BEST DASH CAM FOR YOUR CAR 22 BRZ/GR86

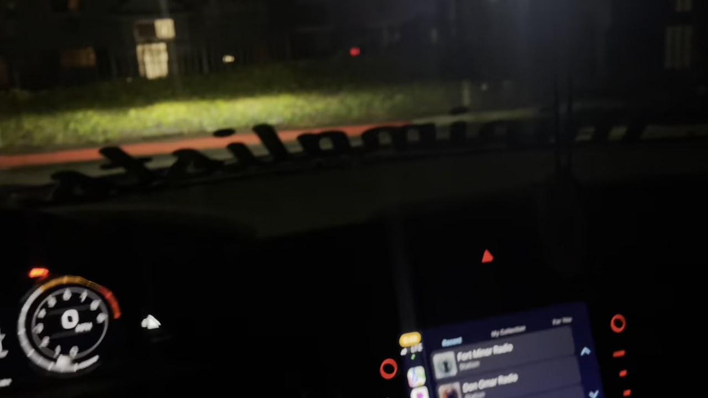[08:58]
I just put the microSD card in so this is a nighttime shot of the dash cam I'm gonna lower the brightness on
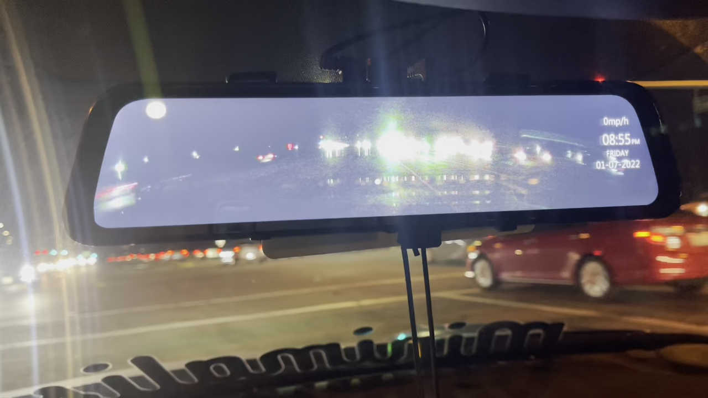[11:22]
at night um obviously I have my windows down let me put them up really fast and that's what it looks like honestly um it's not the best but obviously it's nighttime and I could tell you the front it's kind of hard like I said when it when it comes to
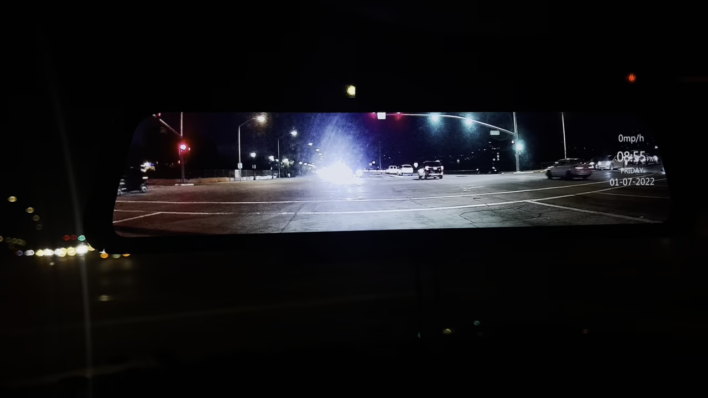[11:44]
difficult when I'm recording with the camera or phone or whatever but I could tell you in person it's a lot more crispier and it looks a lot better this is a nighttime one on the rear you can still see there's cars behind you um and I could tell you it's not the best footage because of the tint but I could tell you that it still captures the license plate very well um obviously it's hard to tell
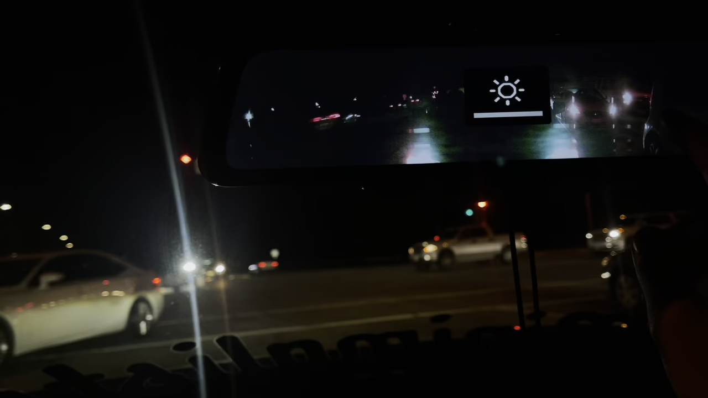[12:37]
you're also able to adjust the brightness of the the thing if you want it like higher lower
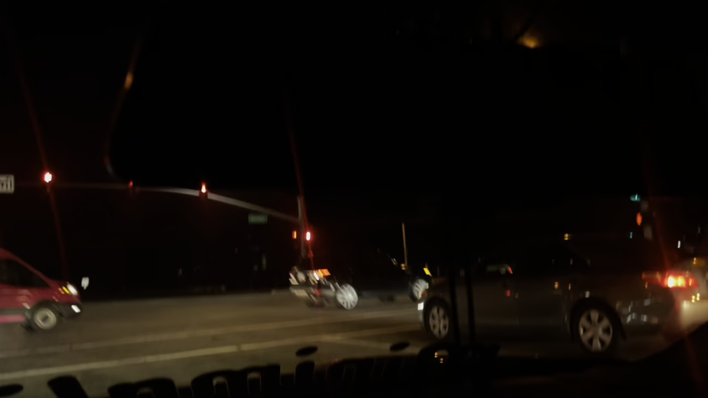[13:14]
a nighttime one you can't even see anything so if anything having this on is better look at that but
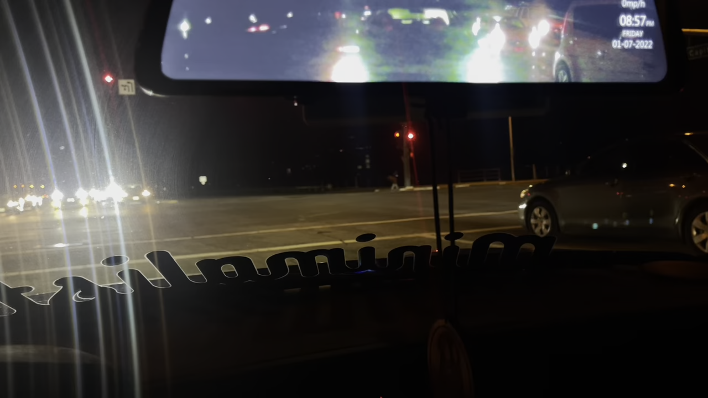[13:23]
once again guys I just want to say that if this was mounted on the outside the view would just be a hundred times better it's just I have it on the inside it's doable for me it's not the end of the world especially in the daytime it gets the job done um and it's just for my car